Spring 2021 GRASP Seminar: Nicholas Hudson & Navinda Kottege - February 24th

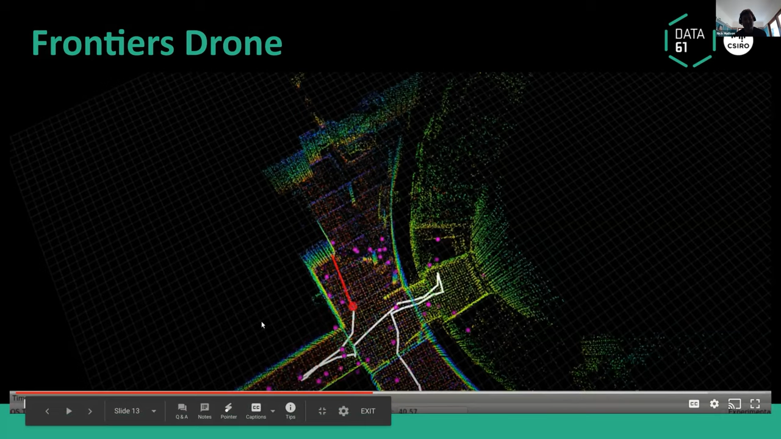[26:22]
Um, but the drone had a really good time, um, exploring round and, and seeing different parts of the environment as well, using the same algorithm, which was great. Um, and then I think something that. Uh, we actually just got published in, uh, rel, uh, I think it was just accepted the other day. Um, was, you know, for this cave challenge in particular, we were really worried about, you know, negative obstacles and how do you navigate through things that you can't necessarily see everywhere. And, you know, just to give you an idea, uh,
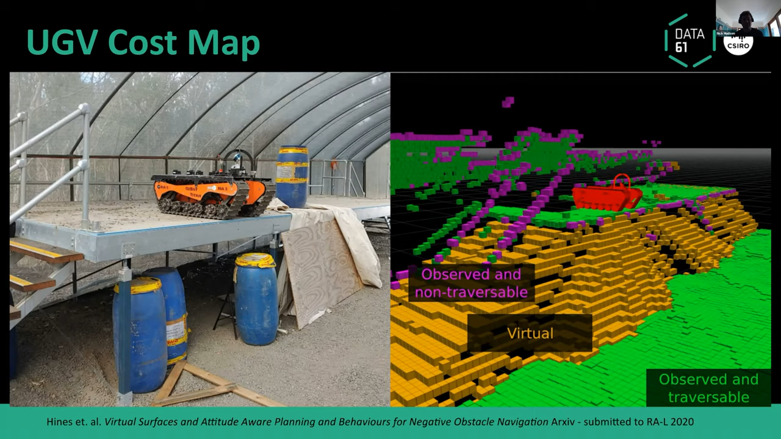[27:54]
Um, but more generally we wanted to make it work in caves and sort of non-human environments. And so what we want the system to do is drive up to an edge and that edge gets steeper and steeper and steeper. Right. So, you know, as the sensor can observe more off the edge, you have this virtual surface or like the most optimistic, uh, surface that you can get, which is this orange color here. Right. So what we're really doing is breaking the world up into virtual surfaces, which are our most optimistic estimate of the, of the slope beyond. And then, you know, the green is things we know we can drive over.
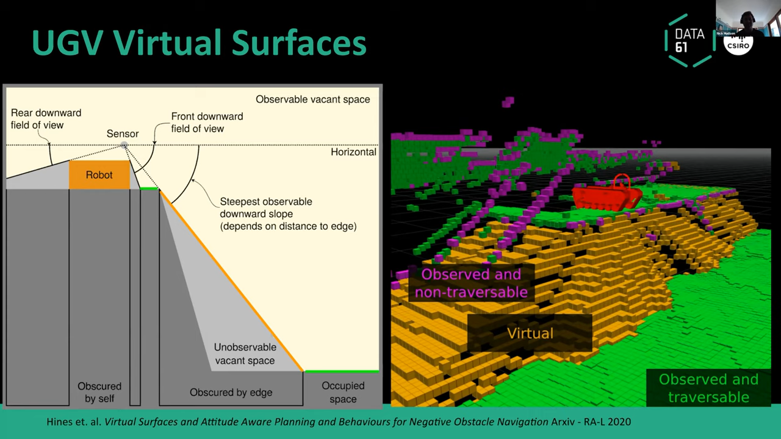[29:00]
I believe this is all sort of open source stuff now, if you're interested, but really trying to focus on how do you model these unknown areas with these steep slopes, right? And where, where the capabilities of the vehicle are approaching, you know, the, the, the, uh, fields of use of your sensors. So, um,
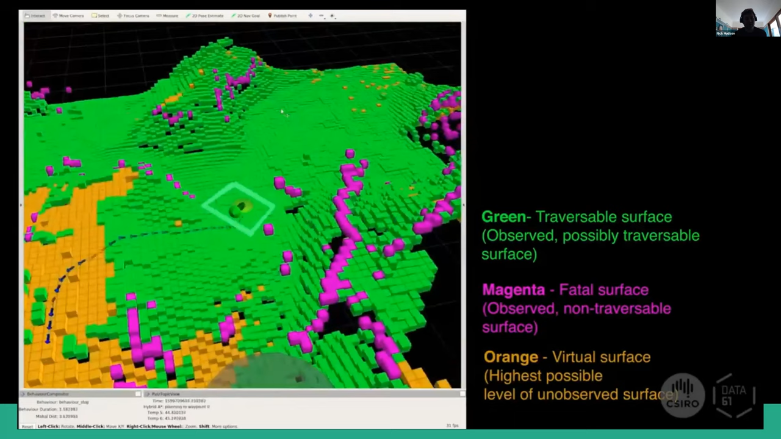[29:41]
Um, and it's trying to go to this gray cylinder over there and it's trying to figure out how to get there. Cause a human said, go there, I believe, or I think, sorry, I take it back. The exploration algorithm said, go there in this case, it's actually not a great place to decide to go to.
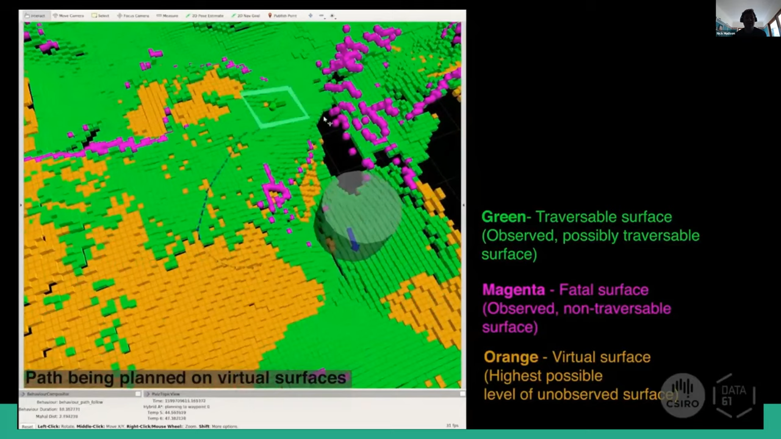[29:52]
Um, and the robot's sort of trying to push its way up the steep slope. So you can see the, the robot on the top there, the big Titan tracked robot, getting up that very steep slope.
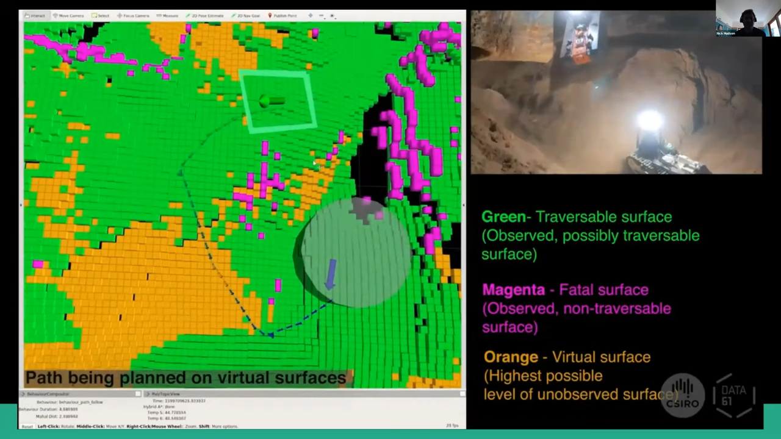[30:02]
Um, it's got some fatal costs around it. Uh, it's, it's aware of this, uh, area.
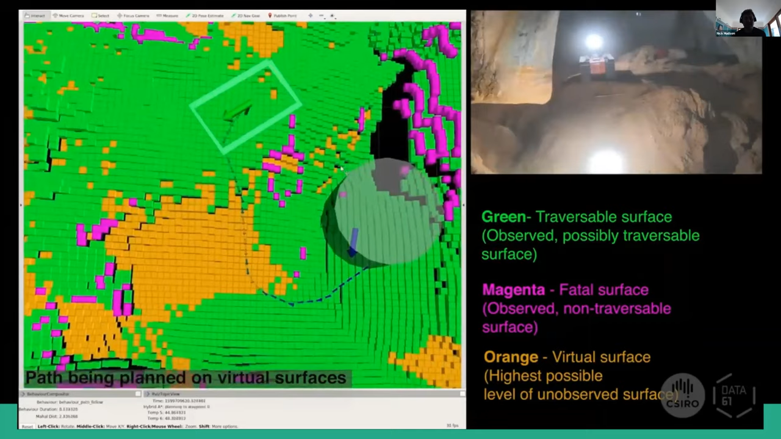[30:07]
It hasn't observed to its left and it's sort of approaching that edge and then getting more data off it.
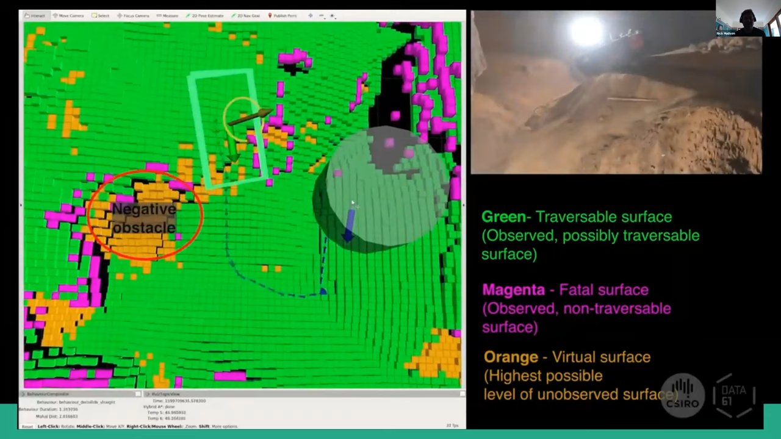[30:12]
Uh, admittedly it should be more conservative than it is. Um, and what the robot did is it, um, as it kept approaching that surface, it decided to go back away.
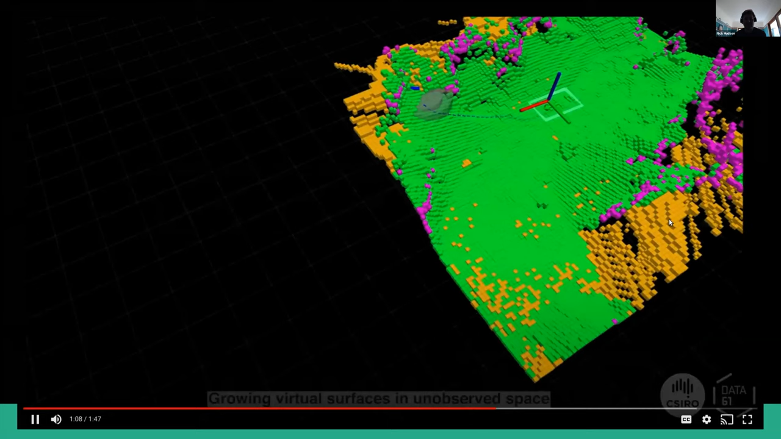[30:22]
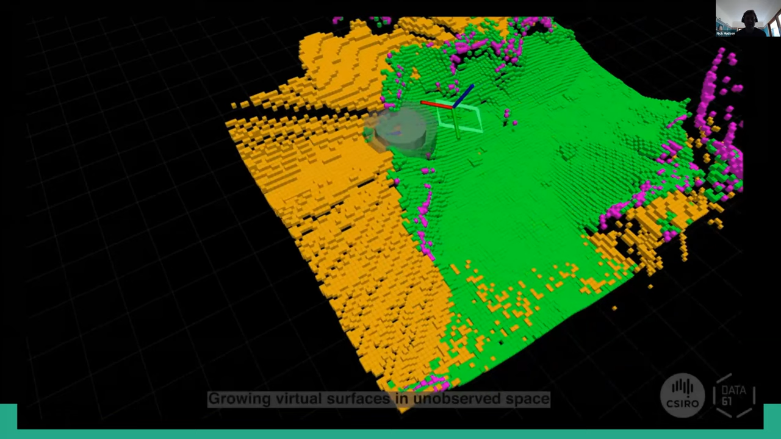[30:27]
Um, this is another example where it actually crests over a really large berm in the middle of the ground.
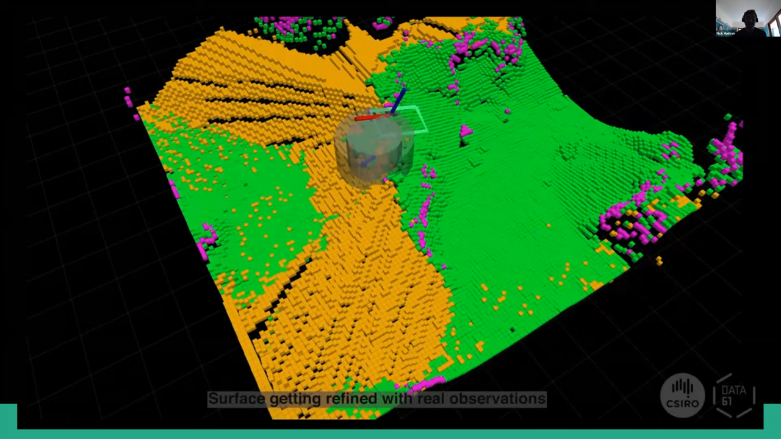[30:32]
So it, it crests this berm decides the other side is traversable and then drives down it successfully. Um, is an example of where it did approach an obstacle that it didn't, couldn't see.
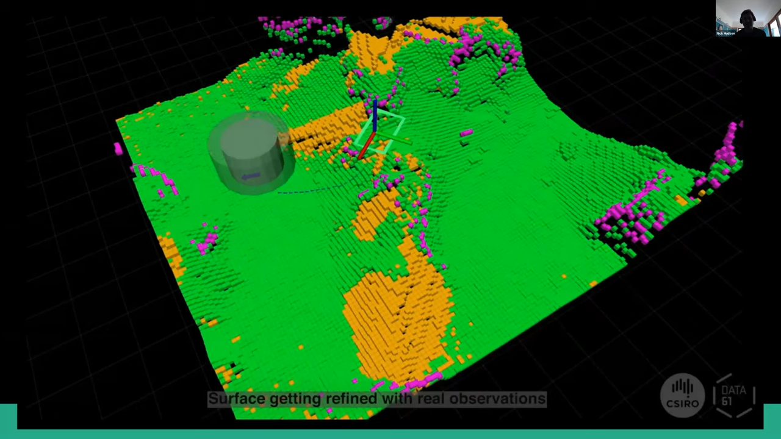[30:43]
And then it navigated down it, um, successfully.